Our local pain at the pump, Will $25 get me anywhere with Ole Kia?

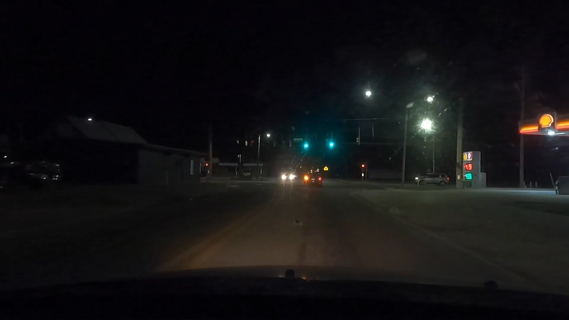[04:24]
About the dirty windshield, but we just had a massive amount of pollen just fall. Yep, $4.19 a gallon.
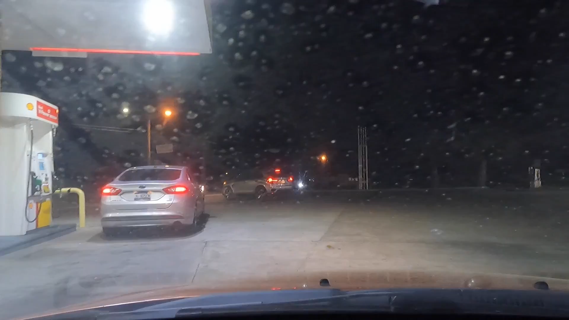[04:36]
I don't want to use pump four, it never works.
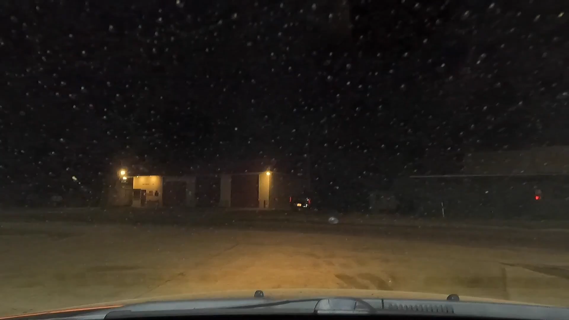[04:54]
Yeah, all the pollen on the windshield.